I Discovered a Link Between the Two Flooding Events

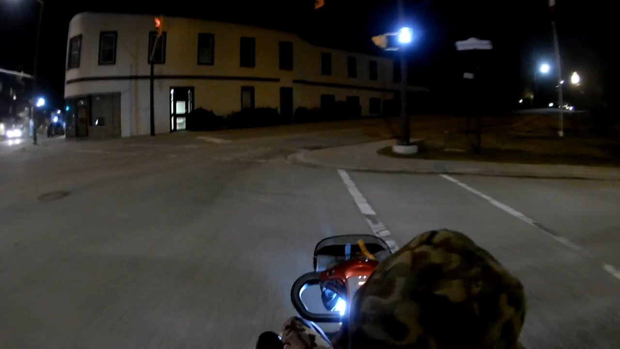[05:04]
There's practically nobody around whatsoever. Everything's closed except for Tim Hortons and Circle K here, formerly Max. But it's just, it's so peaceful. It's just so quiet.